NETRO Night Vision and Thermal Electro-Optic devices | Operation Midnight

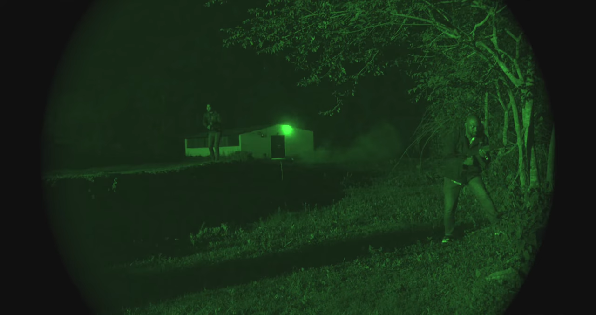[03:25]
I see one hostile at 3 o'clock.
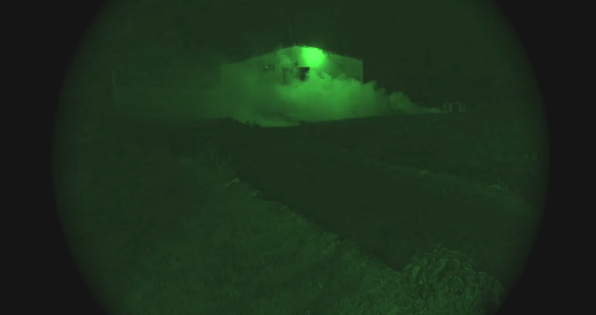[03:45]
They have thrown a smoke bomb. Don't worry, my thermal can see through smoke.
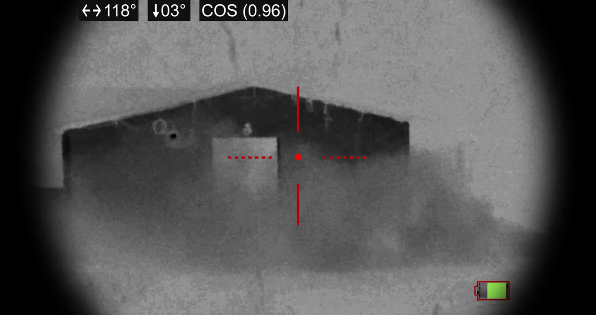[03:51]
One coming out. Taking him down.